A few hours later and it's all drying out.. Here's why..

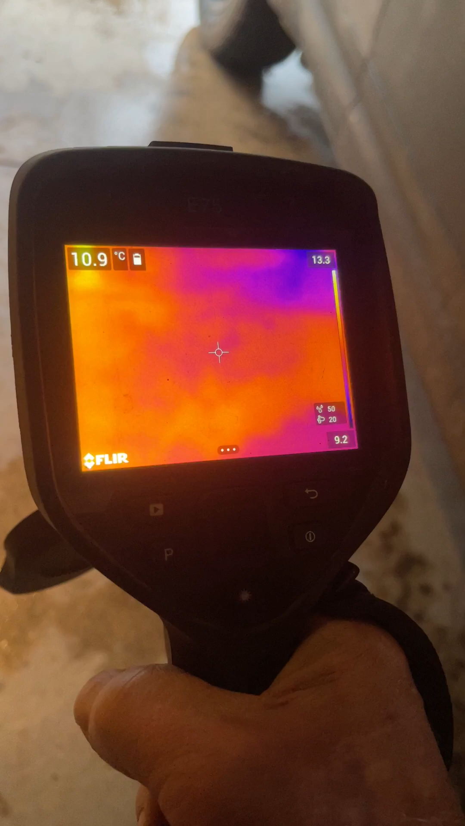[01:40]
On screen: spot 10.9°C
So, all around here, the floor is at around 11.3, 11.1.
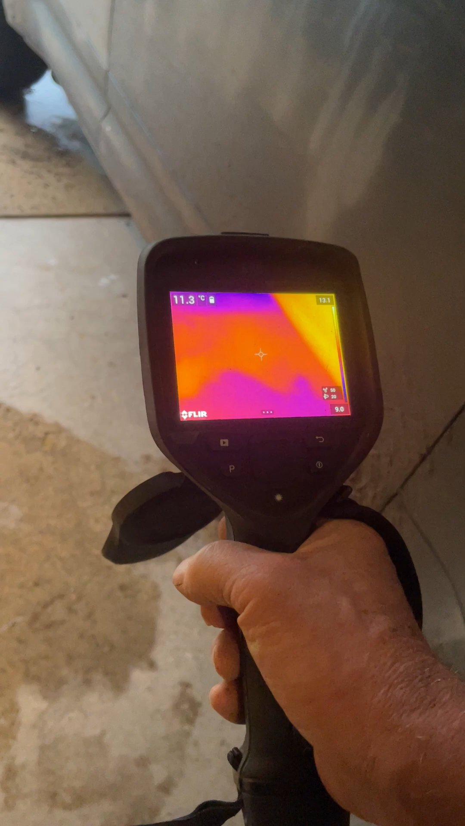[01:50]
On screen: spot 11.3°C
And if you have a look at where there's still some water, in other words, water is evaporating. And as water evaporates, of course, it cools things down. So, that's 10.3.
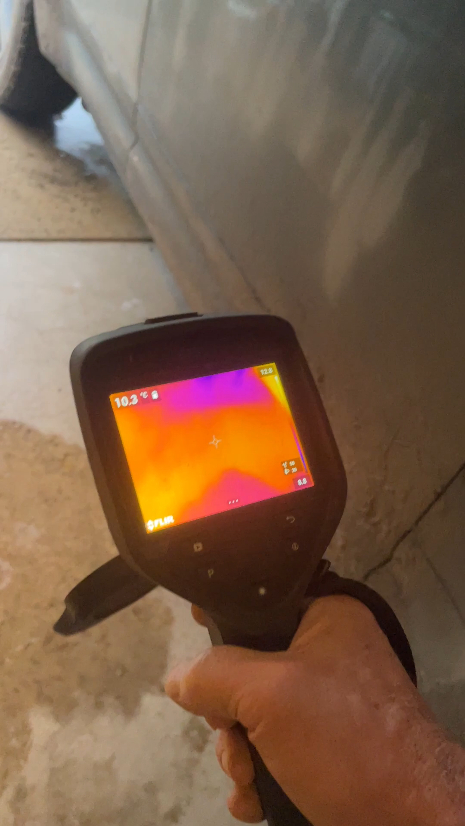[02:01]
Another little patch here where it's evaporating, that's 10.6.
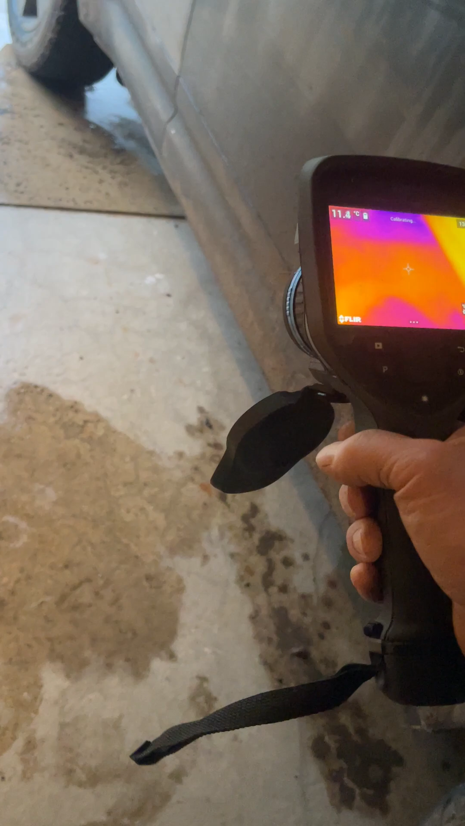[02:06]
On screen: spot 11.4°C
So, bearing in mind that the dew point now, going back to this,